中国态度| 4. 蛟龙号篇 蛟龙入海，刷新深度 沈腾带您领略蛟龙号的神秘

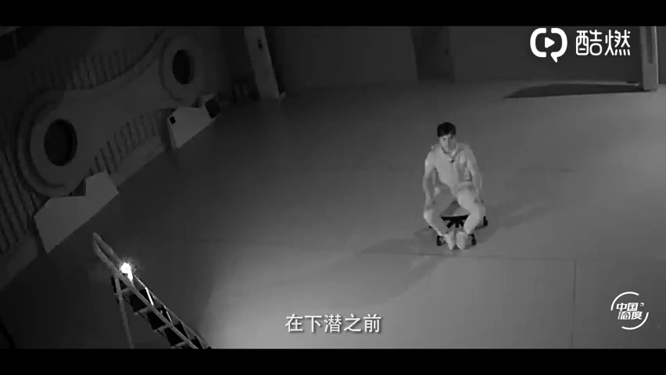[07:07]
在下潜之前，幽闭测试是一项非常重要的测试。